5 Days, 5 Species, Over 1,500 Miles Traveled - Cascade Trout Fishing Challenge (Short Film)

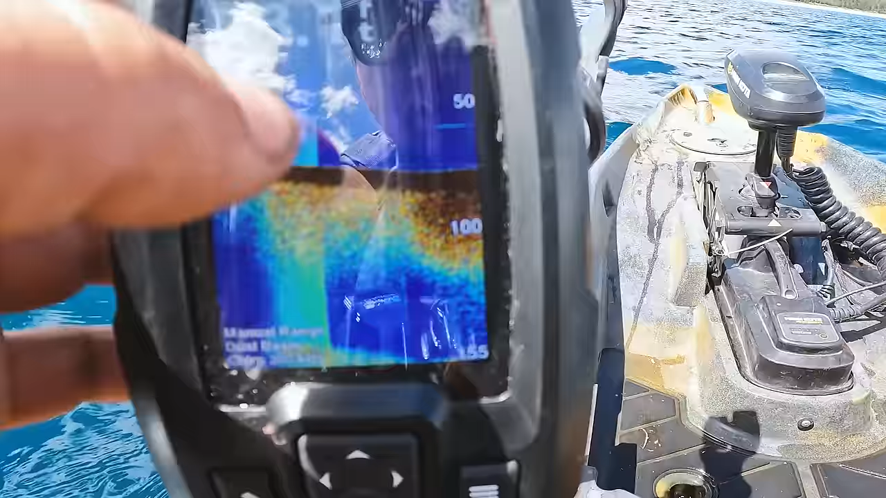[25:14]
I got fish here, I got fish at 50.
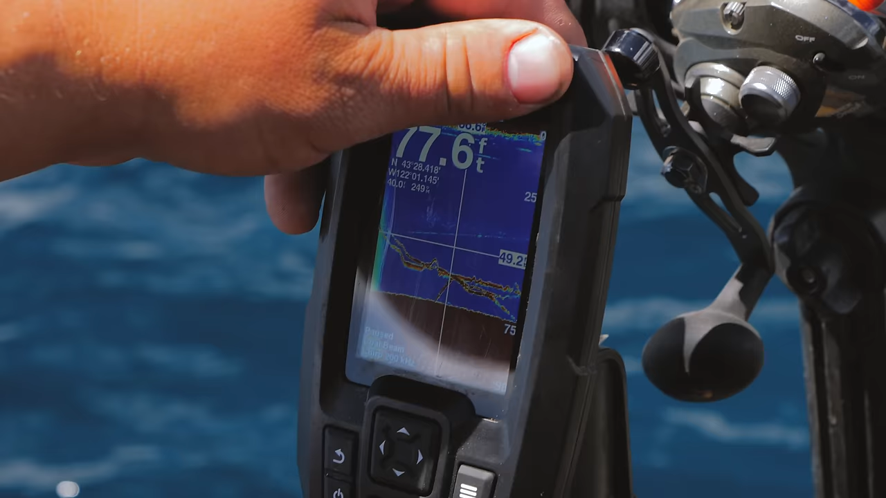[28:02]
On screen: depth 77.6 ft
So he shot from the bottom right here, followed us, and then ran back down. I shouldn't have moved it in here.
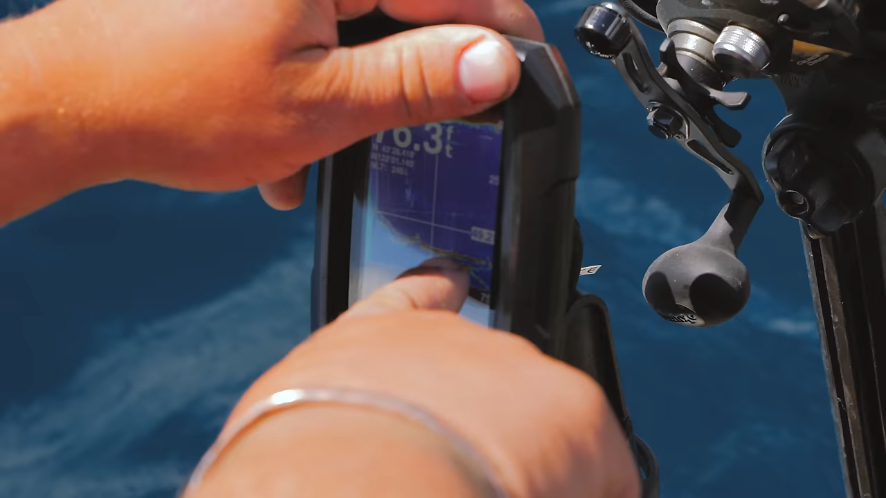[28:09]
It was right when I jigged it up and down, he took off. But dang, that sucked. Oh, we're in the right spot.